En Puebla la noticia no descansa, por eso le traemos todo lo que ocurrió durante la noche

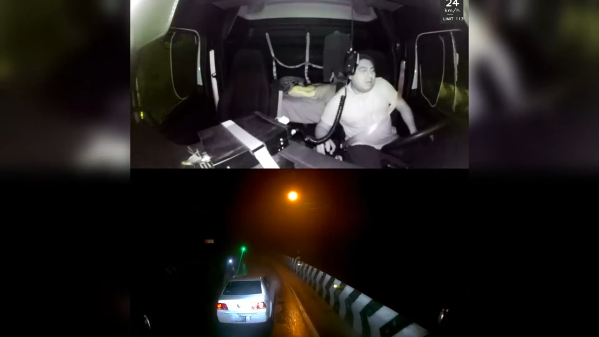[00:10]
Cula un video del asalto a un chofer perpetrado la madrugada de este viernes en la autopista Puebla-Veracruz a la altura de Cumbres de Maltrata.